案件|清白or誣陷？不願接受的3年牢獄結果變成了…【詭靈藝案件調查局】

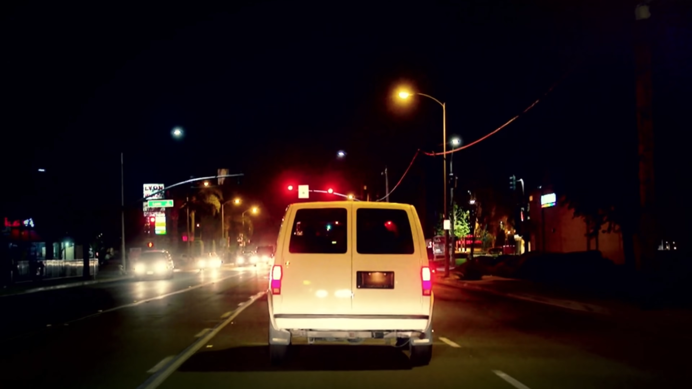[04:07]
就有一辆白色货车撞上了他们